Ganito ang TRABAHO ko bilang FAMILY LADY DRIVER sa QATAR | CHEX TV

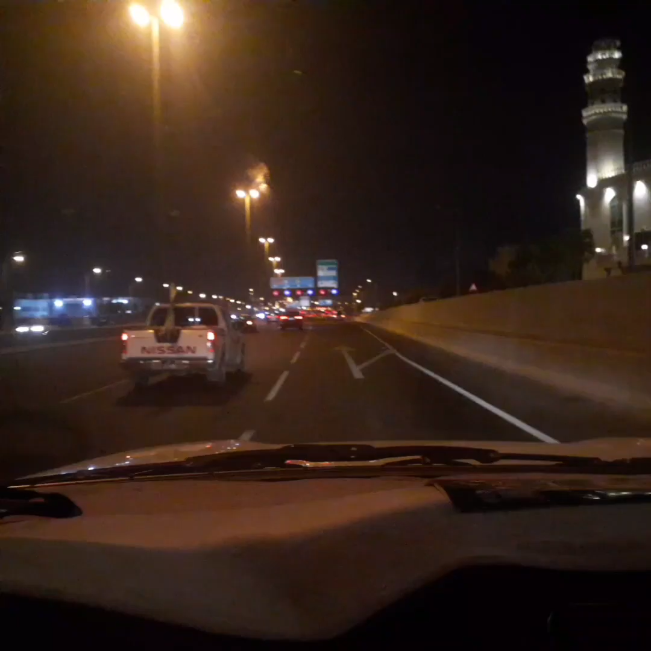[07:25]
so guwing na ako pa uwi guwing na ako pa uwi mga kalamok so 9.16 na yung oras so dyan sa pinas is 2am in the morning
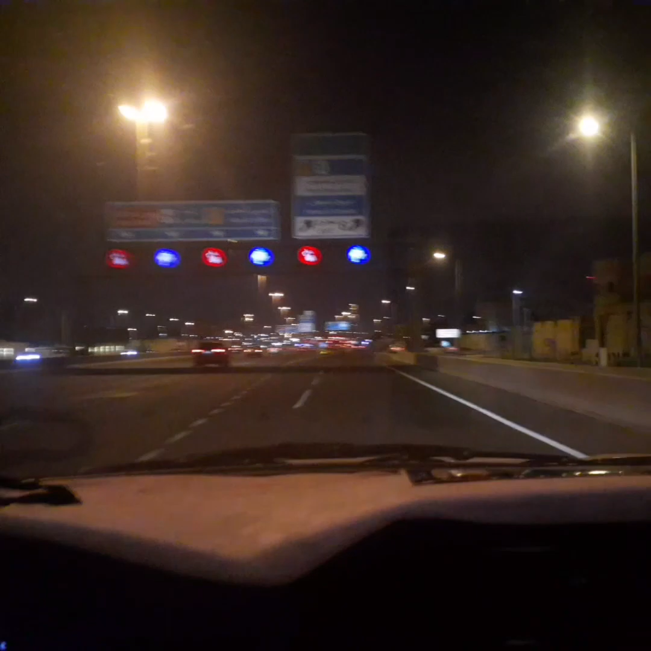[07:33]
yan dito kasi ano to dito marami pa rin marami pa rin sasakyan sa mga oras na to yan kahit na nga dito madaling araw marami pa rin nakalakwat sa so pa uwi na ako gaming gaming na at inaandok na talaga ako mga kalamok kasi sobrang ano sobrang pagod kanina pa ako nag ano